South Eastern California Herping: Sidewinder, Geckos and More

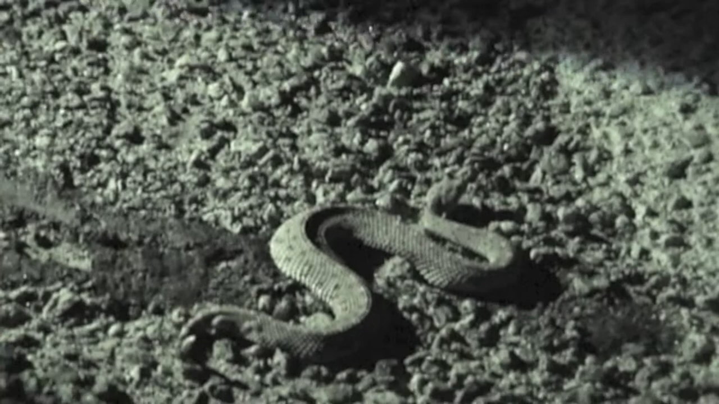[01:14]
Look at his eyelids. Brad, what do you think about our first Sidewinder? He's awesome.